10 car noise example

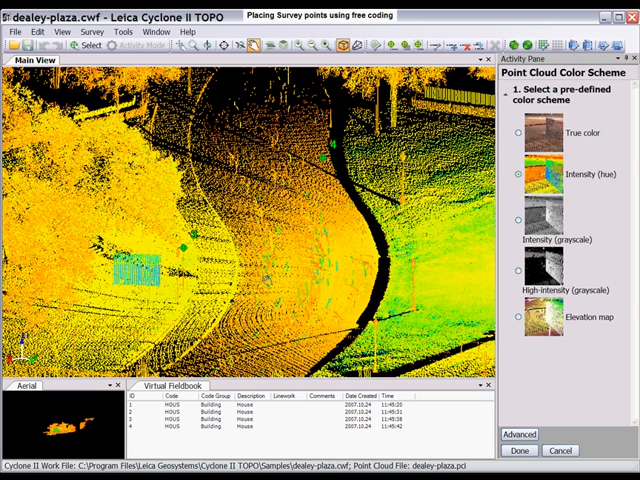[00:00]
about, but with the smart picks, you can basically go to plan view. I'm going to zoom in. So from this zoom level, which is pretty far above everything, I'm going to go ahead and use my smart picks.
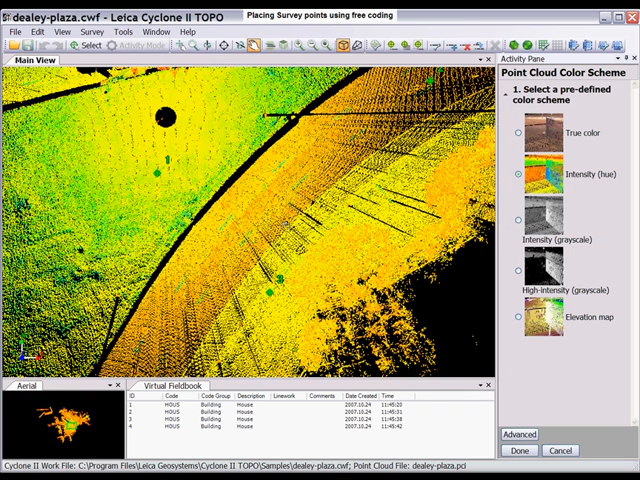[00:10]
I'm going to say done to this. Go into my, this is another way of getting to the place a point activity pane. Click this. I'm going to go to use lowest point. I can be assured that it's still going to pick the point on the ground, and it's not going to pick the car noise. Okay, and this is very nice. So you have no danger of picking any of this car noise, because it's always going to pick the lowest Z in the area.
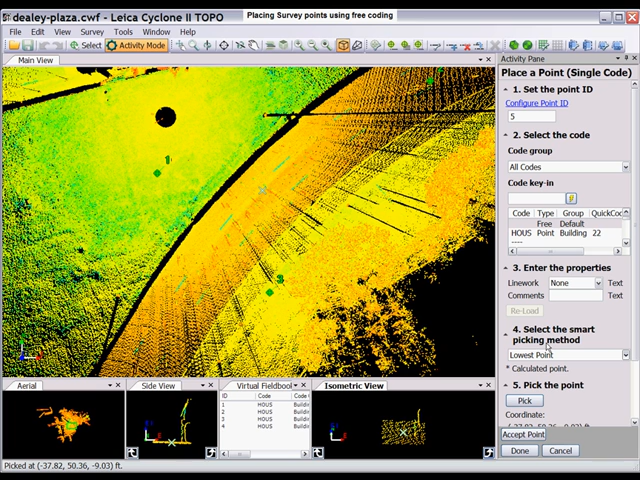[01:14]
And that covers all of the smart picks. Use them in conjunction while coding your point cloud for the best effect. It's a great way to go ahead and place points without particularly worrying about a wrong pick. Actually, we can